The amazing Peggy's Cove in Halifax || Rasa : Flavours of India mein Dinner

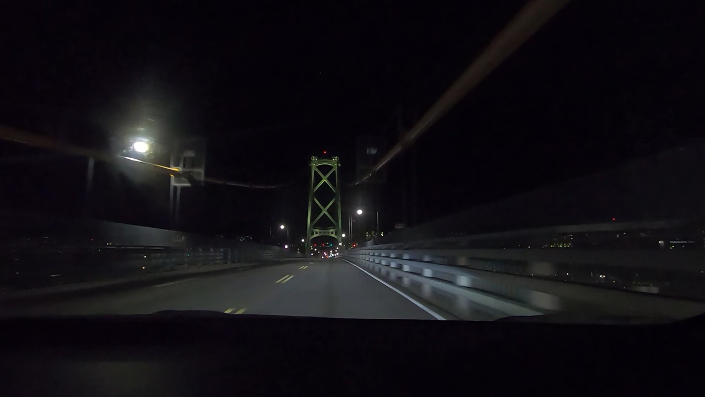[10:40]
देखा आपने, नहीं काले तो ठीक है,
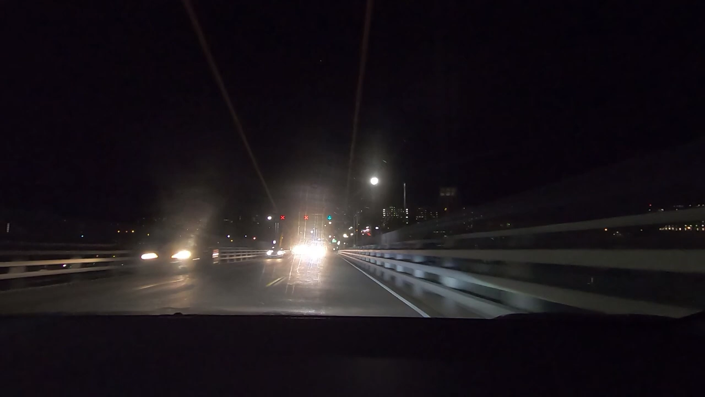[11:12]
बट देखा आपने कि अगर एम्बुलेंस और पुलिस जा रही है तो सब रुक जाते हैं और रास्ता उसको देते हैं सबसे पहले। That's the utmost important thing. चलो जी पहुंच गए हैं, रास्ता इसी की बात कर रहा था मैं।